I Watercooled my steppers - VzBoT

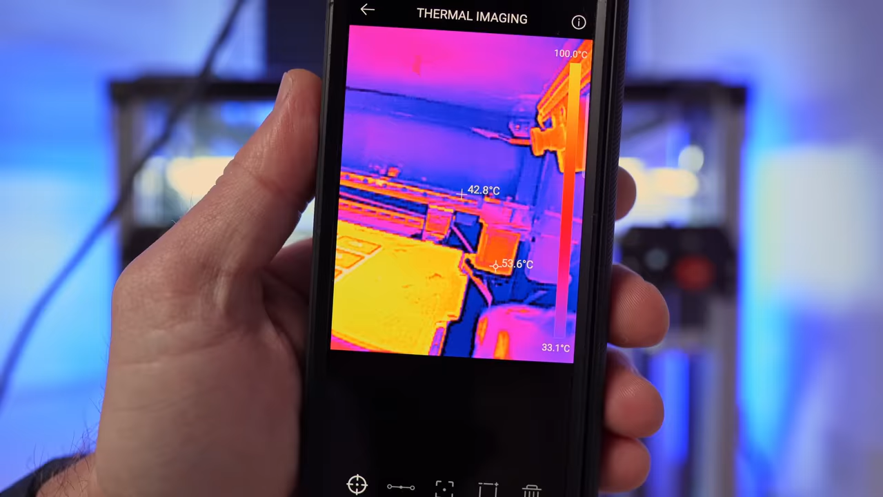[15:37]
On screen: spot 42.8°C, scale top 100.0°C, scale bottom 33.1°C
53.5 and it's been it's still
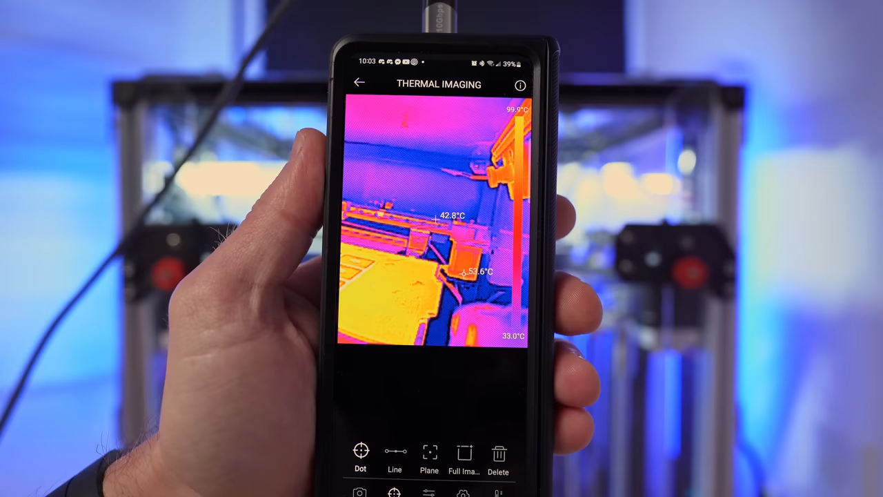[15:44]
On screen: scale top 99.9°C, scale bottom 33.0°C
going up yeah 53.7 it's probably gonna reach around 60
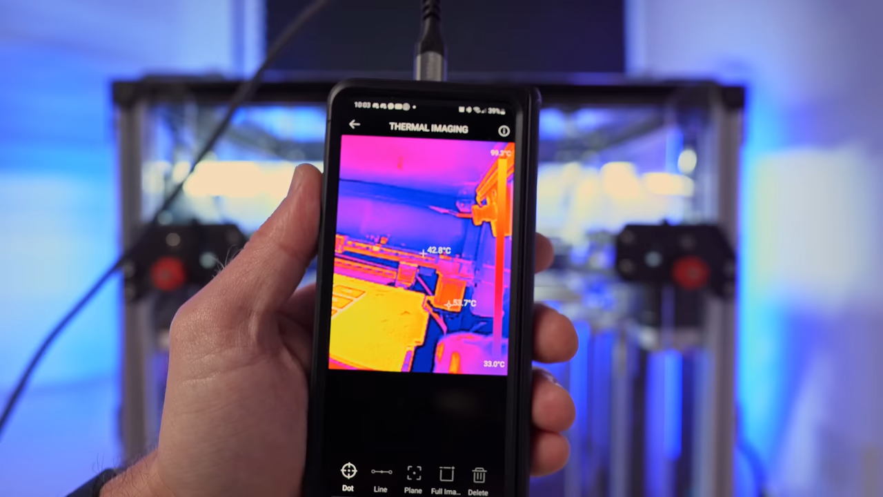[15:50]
because we're not doing super crazy speed right now it's
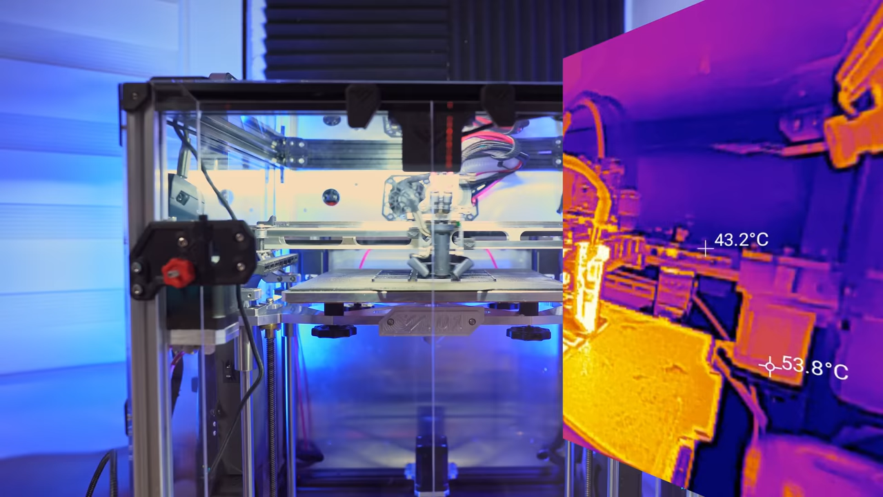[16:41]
up coolant now let's see if it's gonna drop all right we are circulating coolant now and yeah it's dropping
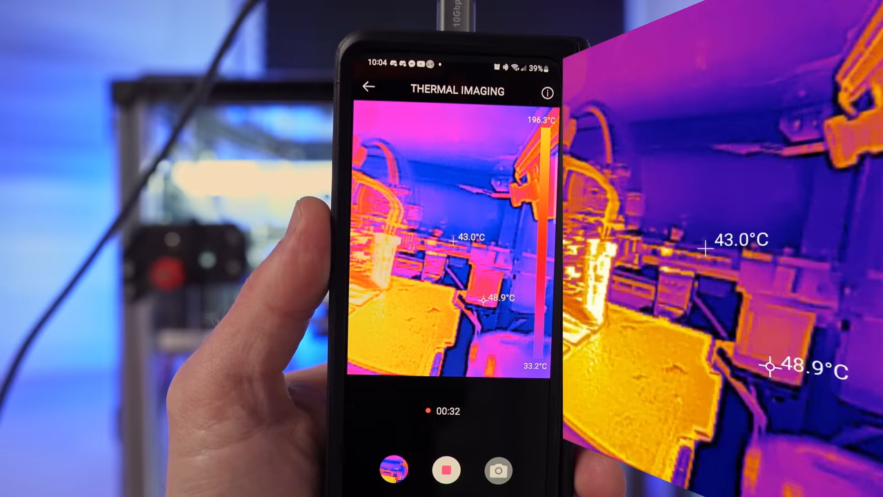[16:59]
On screen: spot 43.0°C, scale bottom 33.2°C
is cool I I'm happy with that it's dropping so it's a good thing it's cooling we're down to 47 Celsius so I'm gonna let it go for about a couple minutes and see where we're gonna go down it's probably not gonna go any lower than 40 my guess is because
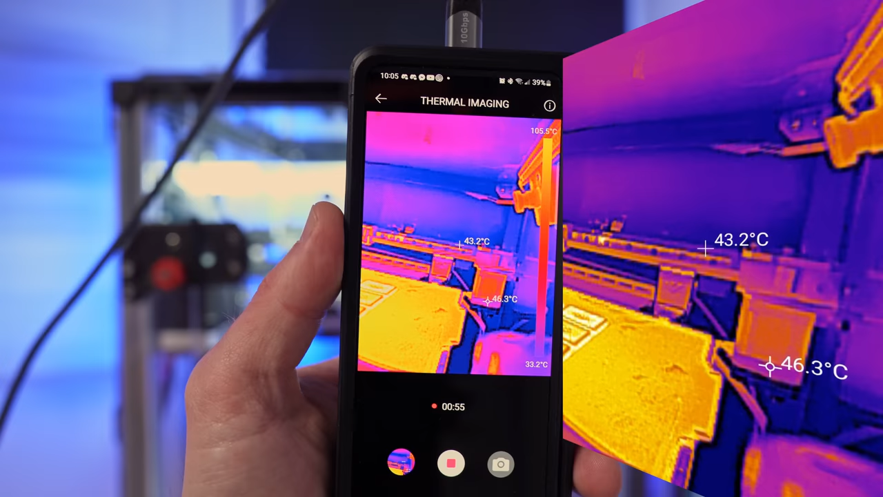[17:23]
enclosure is at 44 coolant is circulating and it's cooling but the room temperature here is 23 so I think 40 is gonna average at 40 that's
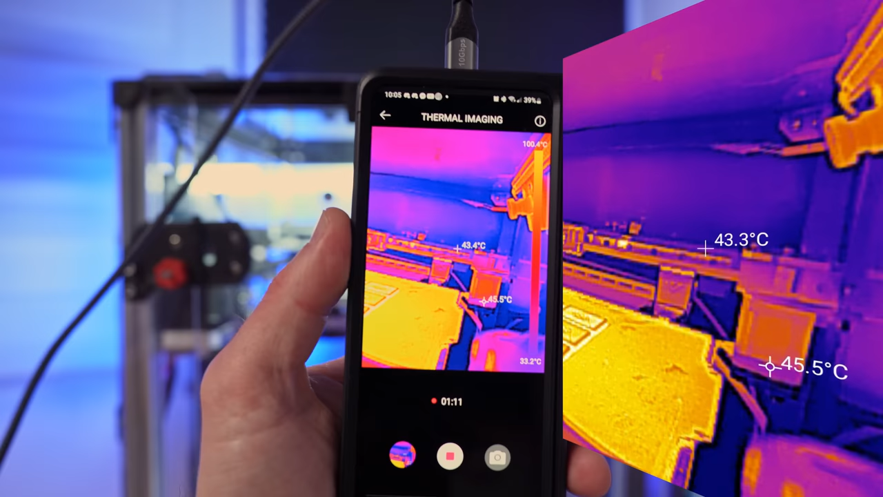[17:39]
a rough estimate if it goes lower than that that's fine but from my
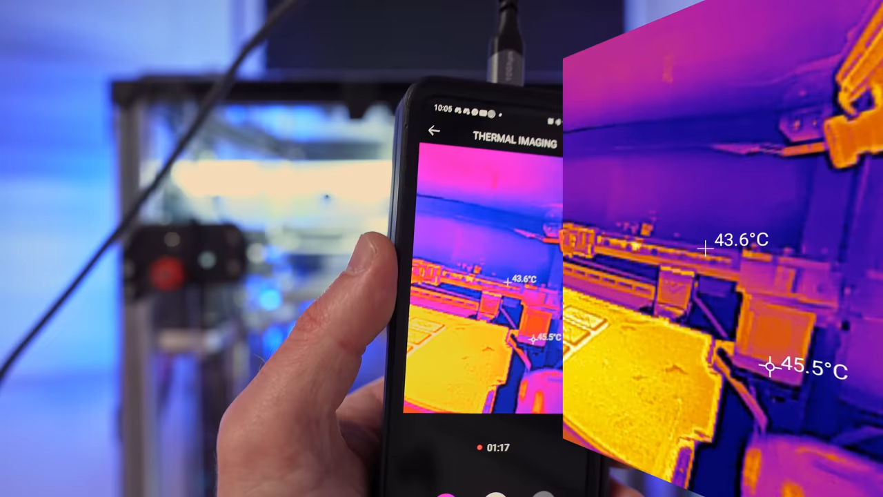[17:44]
On screen: spot 43.6°C
previous test with my Goliath water cool that was about where it was aiming down so 45 so it has
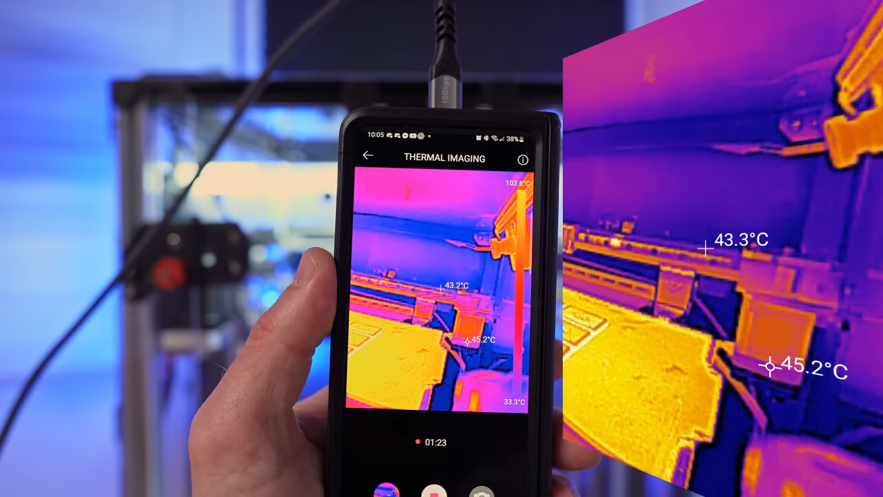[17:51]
it has lost 10 degrees Celsius in a couple minutes which tells me it is working very good I'm happy with that so let's keep filming on this one and
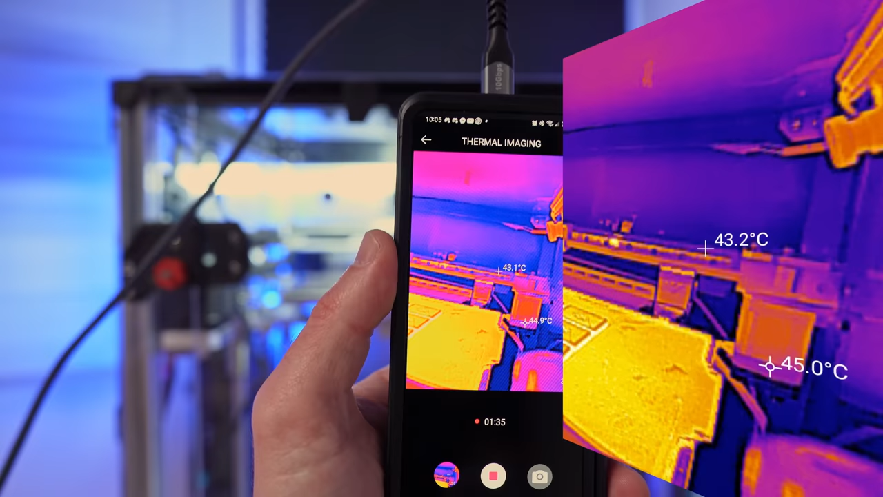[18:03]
I'll talk to you in a couple minutes all right we are a couple minutes later and it will not go any hold on focus please
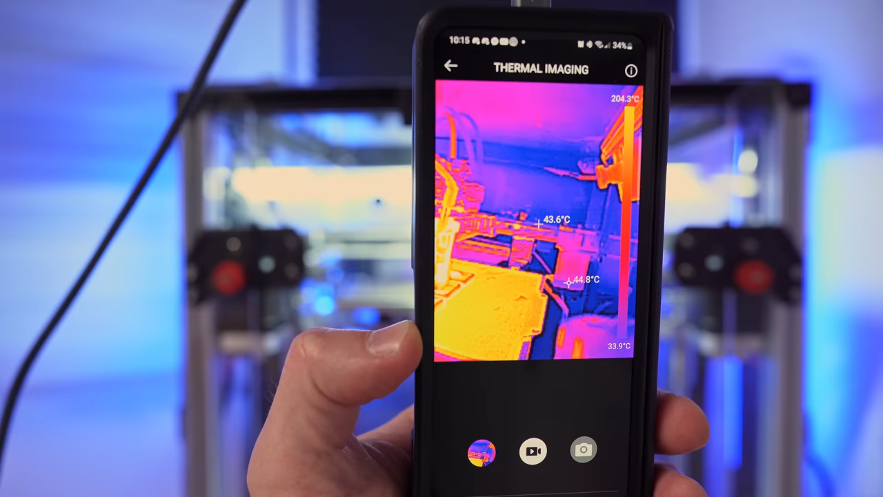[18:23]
On screen: scale top 204.3°C, scale bottom 33.9°C
there you go 44.5 is the lowest right now between 44.5 and 45 is where it's averaging
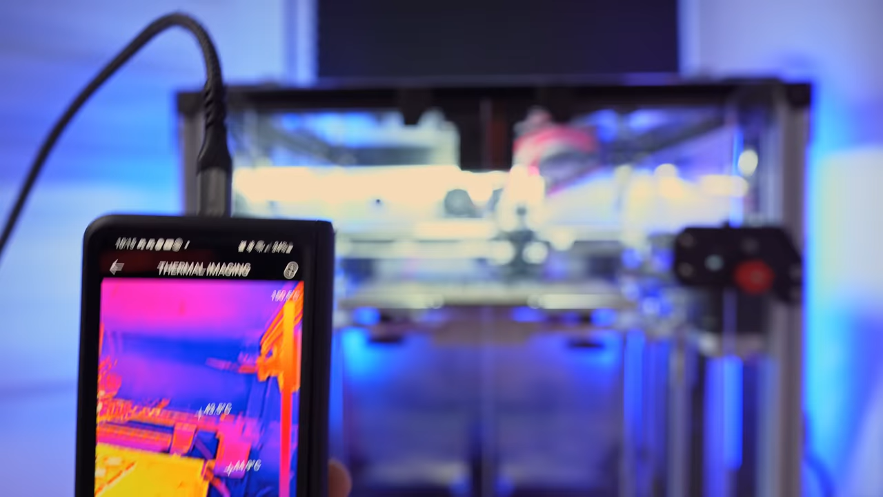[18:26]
so I'm gonna have to do more with this because I don't know I didn't measure before those